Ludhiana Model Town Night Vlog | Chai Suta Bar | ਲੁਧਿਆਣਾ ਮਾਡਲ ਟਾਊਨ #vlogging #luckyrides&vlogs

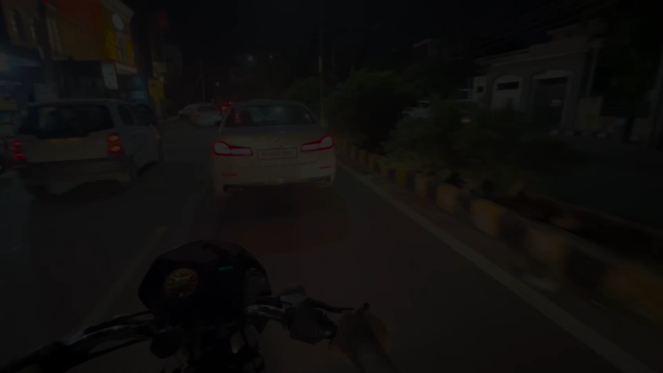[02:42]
This is our dream car. Is it yours? Yes, it is. It's a 520D. This is a 520D. Look at this. Look at this. It's amazing. Look at this. It's a 520D.
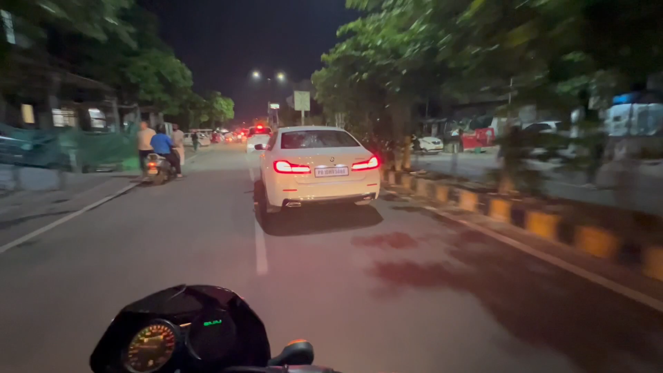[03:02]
It's a 520D. It's a 520D. It's amazing. It's a 520D. It's a 520D.